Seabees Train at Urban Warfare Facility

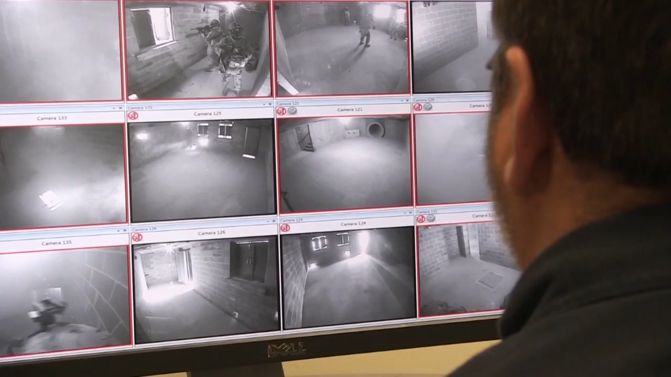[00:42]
The new state-of-the-art facility contains hundreds of cameras to record students' progress.